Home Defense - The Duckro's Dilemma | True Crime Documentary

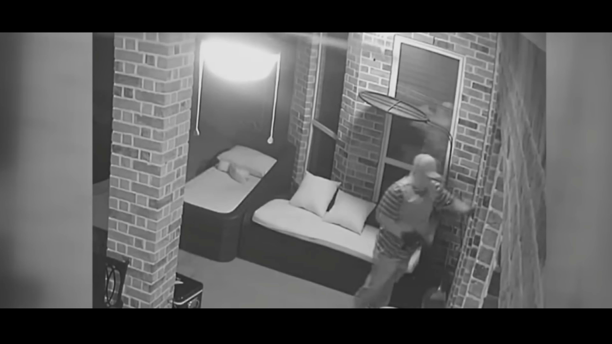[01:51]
then used his shoulder to break into the home. Another man with a gun stumbles as he follows the first suspect inside, and two other armed men also walk in.
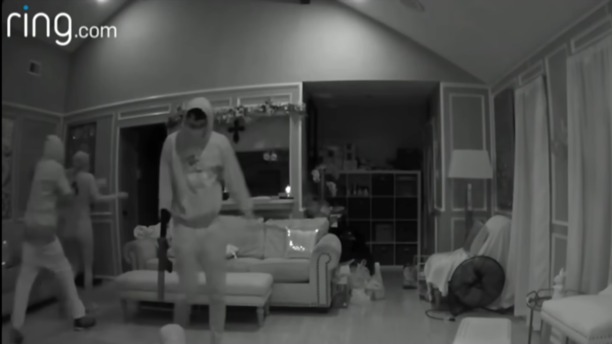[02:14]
Two armed men burst into a house in Pasadena, Texas. Three victims are ordered to the floor.
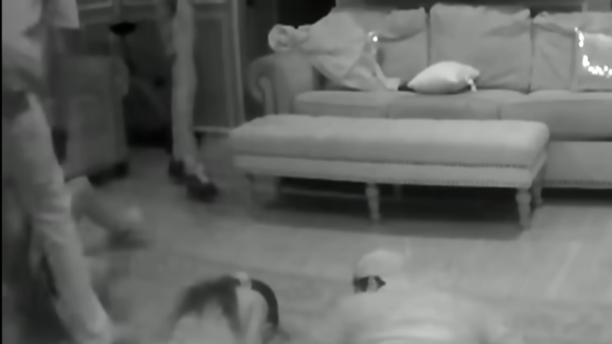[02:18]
Then one suspect lifts one young lady by her hair and orders her to another part of the house.